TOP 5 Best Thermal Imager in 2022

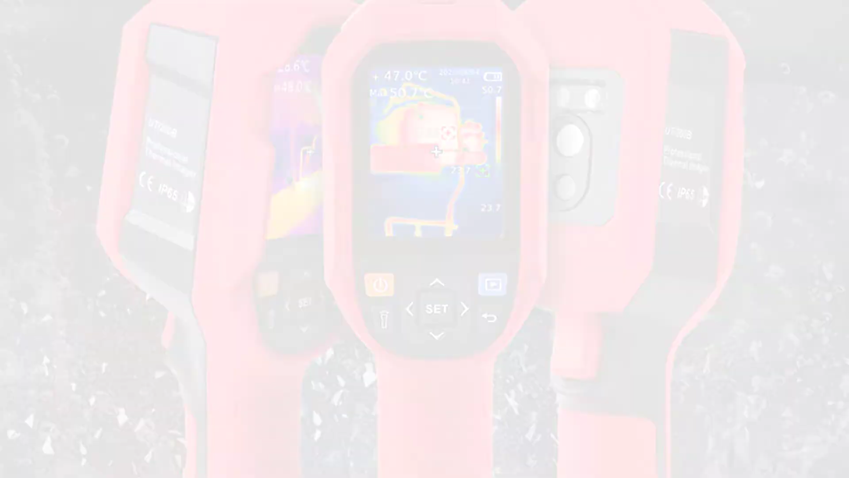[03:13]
temperature and orientation of objects in low light or no light conditions. The real-time thermal imaging allows easy detection of gas leaks, hot insulation,
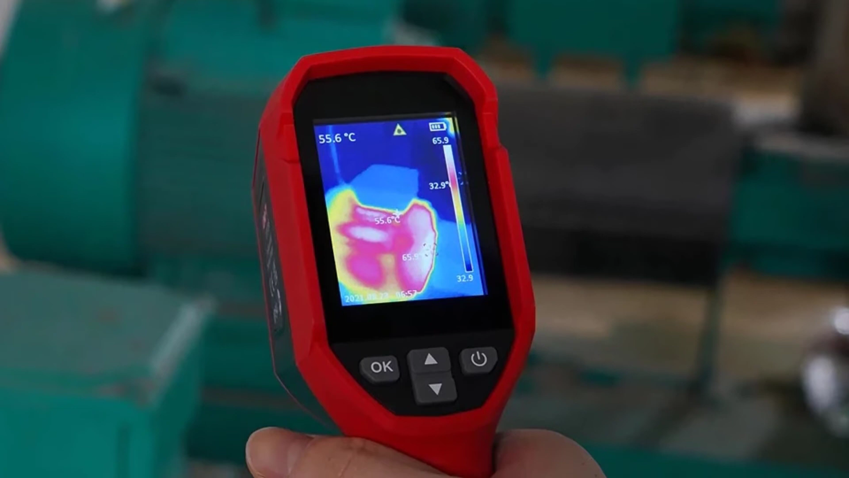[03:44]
On screen: spot 55.6°C
UNITY UTI 120's Thermal Imager is the latest infrared thermometer released by UNITY. It is a compact, lightweight, and multi-functional handheld device for industrial applications. This UNITY UTI camera includes a convenient rotary switch for easy temperature measurement, and the large digital display shows the temperature in both degrees centigrade and degrees Fahrenheit. UTI 120's is a great choice for industrial applications like temperature measurement in electrical motors, on a car's engine or testing the temperature of electrical equipment and machinery. It is an ideal tool for electrical work, building and construction site. This handheld infrared camera is also a great educational learning tool for kids to learn about temperature,
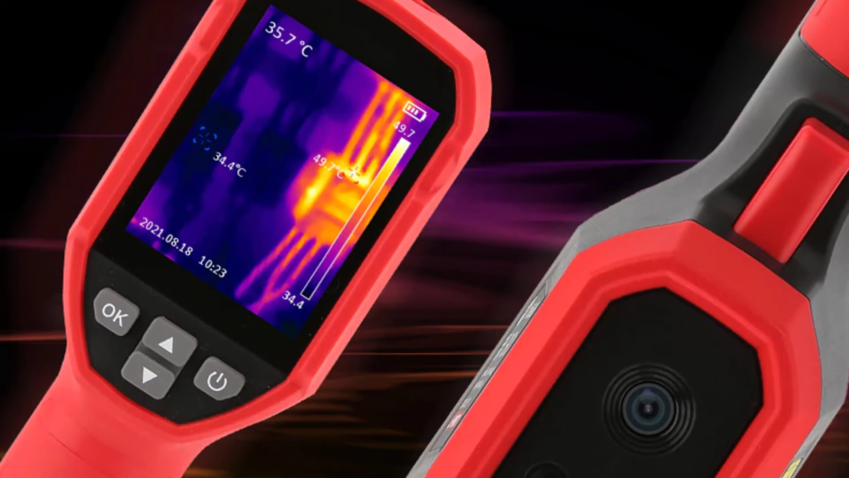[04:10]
On screen: max 49.7°C, min 34.4°C
easy to operate, easy to learn and understand. Number 1. NOIAPA NF521 Thermal Imager.
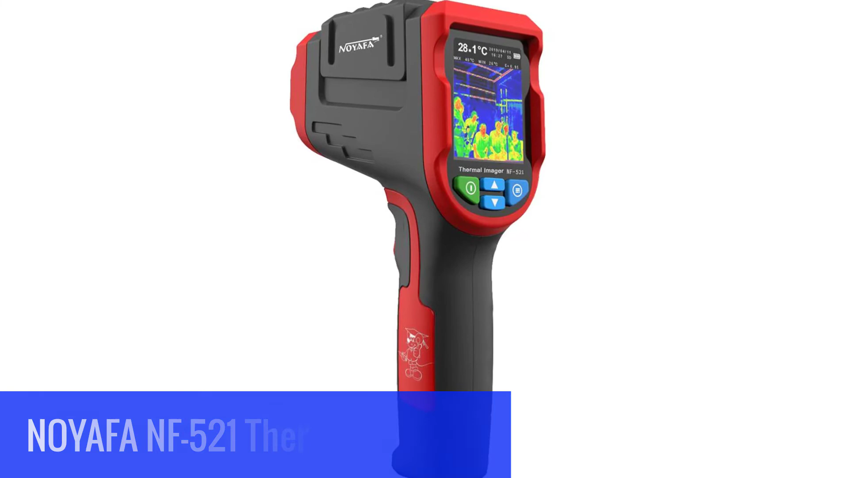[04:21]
NOIAPA NF521 Infrared Thermal Imager is a new generation of thermal sensing device that can detect the temperature temperature,
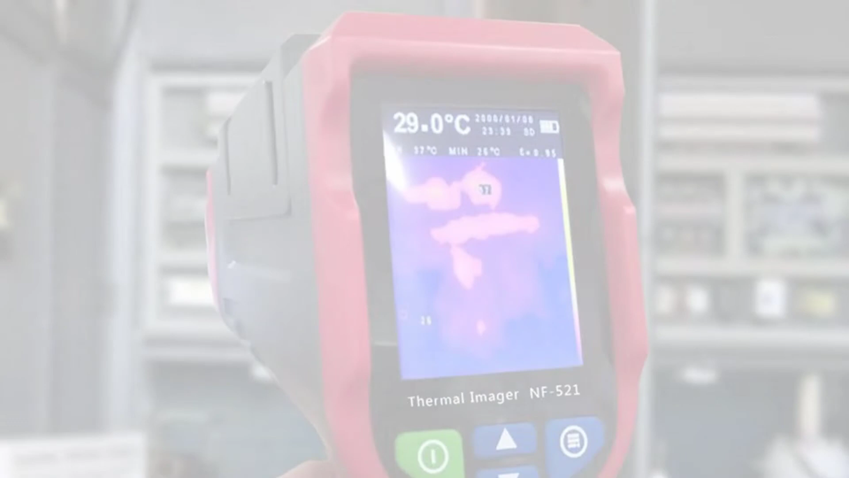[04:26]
On screen: spot 29.0°C
and thermal imaging of the surface, and can detect the surface temperature of the iron plate,
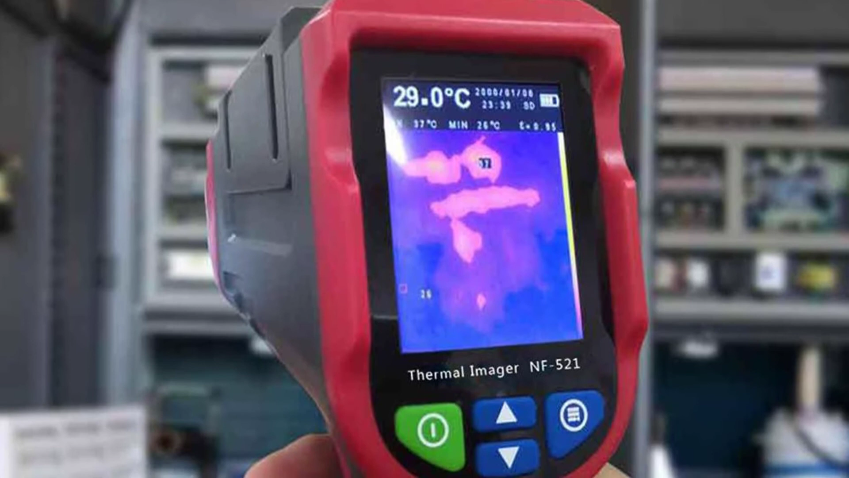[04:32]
On screen: spot 29.0°C, max 37°C, min 26°C
the insulation and air temperature of the building. It can be widely used in the construction of the thermal insulation of the building, the detection of the surface temperature of the iron plate,
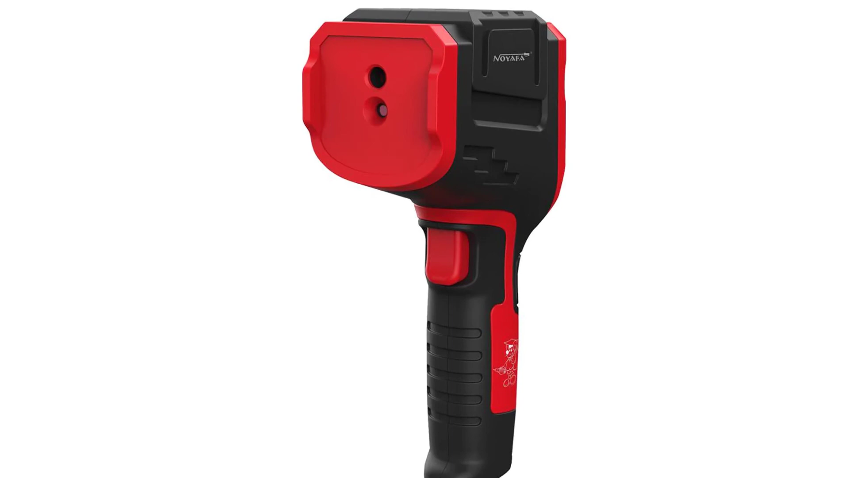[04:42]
the air temperature measurement of the air conditioner, and the detection of the surface temperature of the heating tube. NOIAPA NF521 Infrared Thermal Imager is a new generation of thermal sensing device that can detect the temperature,
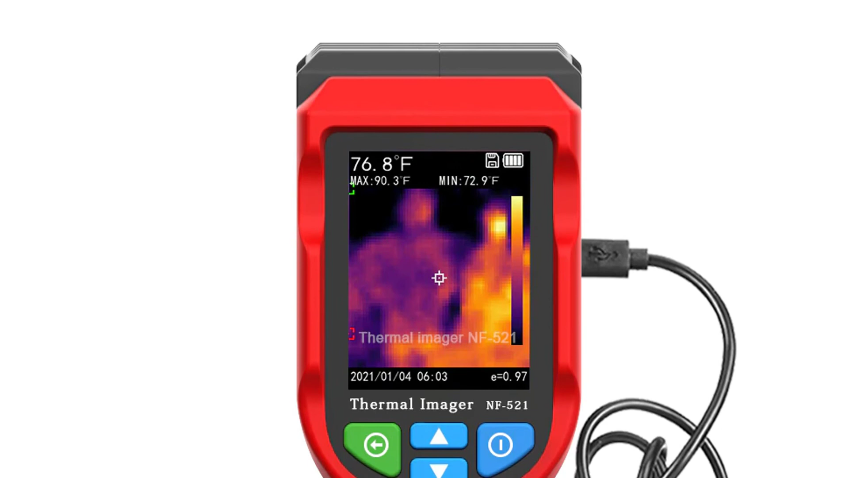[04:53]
On screen: spot 76.8°F, max 90.3°F, min 72.9°F
and thermal imaging of the surface. It can be applied in all of the surface temperature of the heating tube.
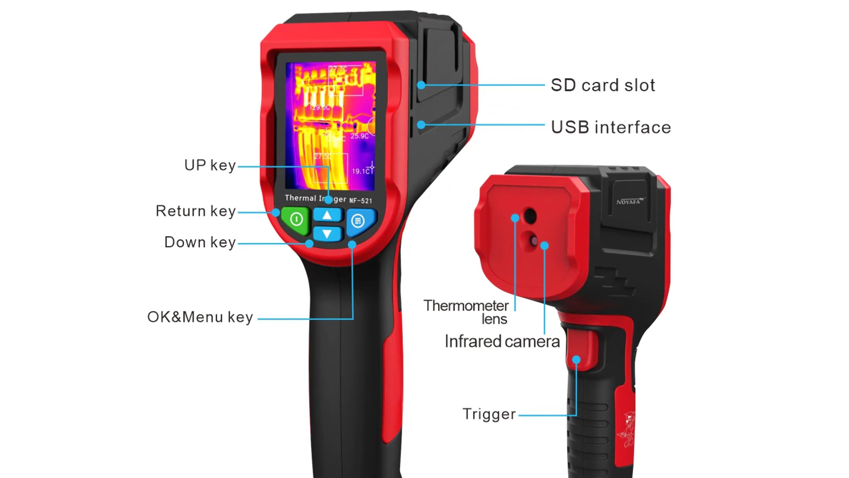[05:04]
It is a professional medical equipment for the doctors and medical staffs, police departments, fire departments and military personnel. If you want to buy this thermal imager from AliExpress, link in the description below.